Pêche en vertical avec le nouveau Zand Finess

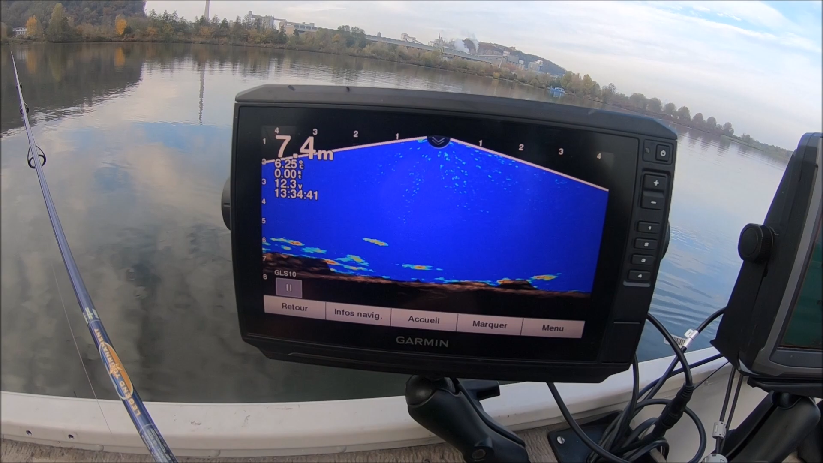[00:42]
On screen: depth 7.4 m
zone avec pas mal de poissons pour le tester
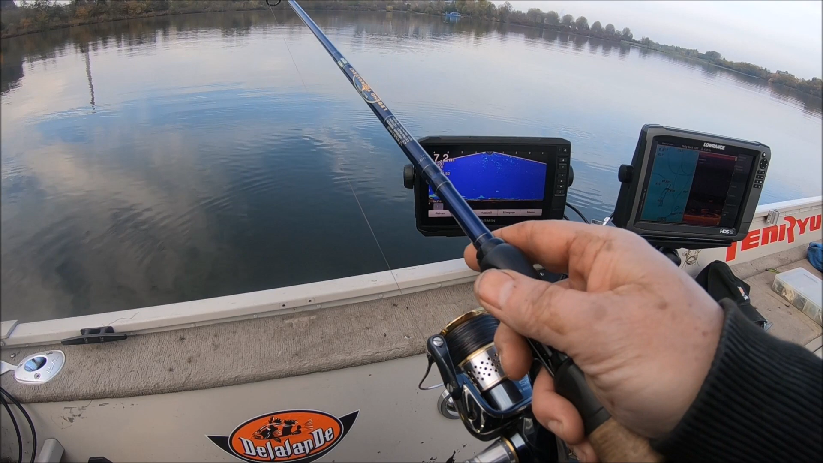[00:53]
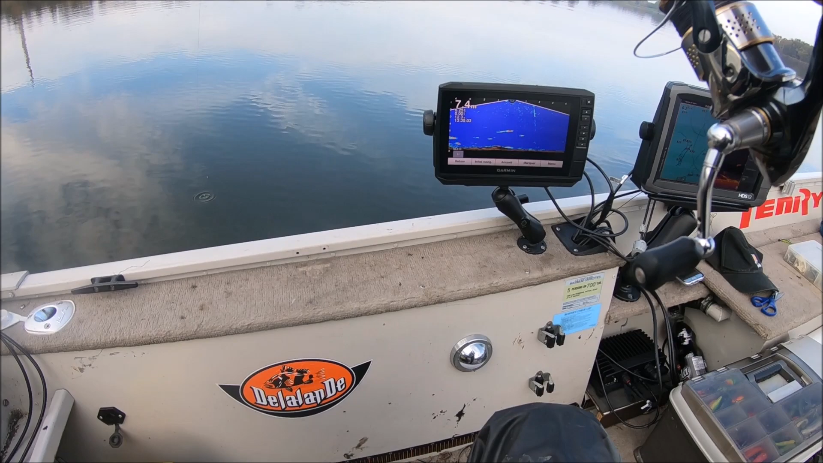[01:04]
de vrai que je suis là là devant sa gueule on aurait essayé mais c'est un petit peu non celui-là c'est vraiment pêcher devant les poissons ici ça qui est génial
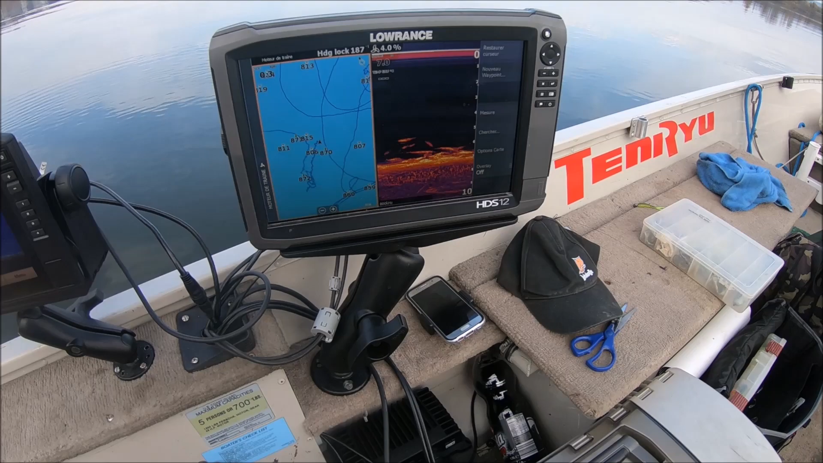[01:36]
la déco aussi beaucoup de poissons